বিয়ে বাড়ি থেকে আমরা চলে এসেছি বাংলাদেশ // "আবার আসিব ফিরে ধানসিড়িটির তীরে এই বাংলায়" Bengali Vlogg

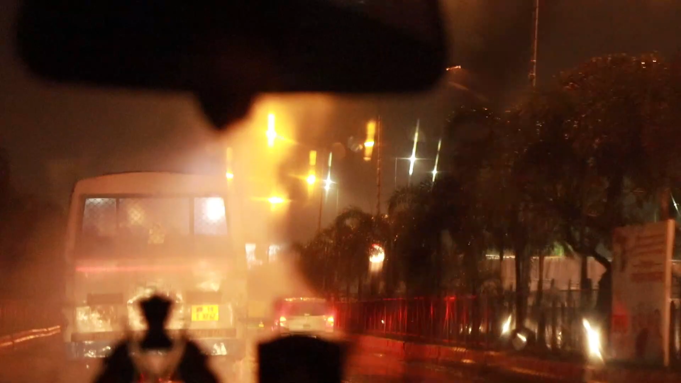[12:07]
তো এখন আমি চলে এসেছি আমার একদমই ফ্ল্যাটের কাছাকাছি,
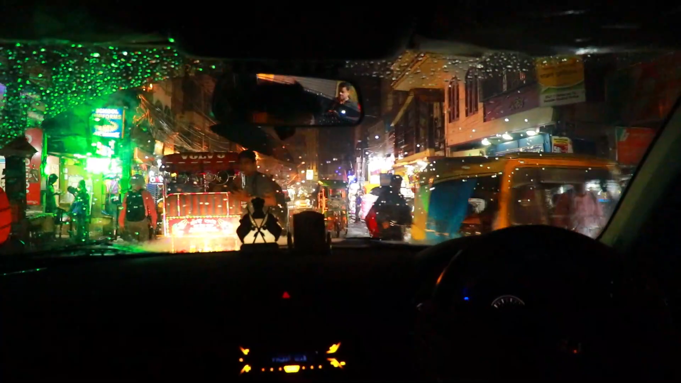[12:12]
আমার চেনা জায়গা, চেনা গলি, এটা আমাদের বাজার, একটু এগিয়ে গিয়ে গলির ভেতরেই আমার ফ্ল্যাট।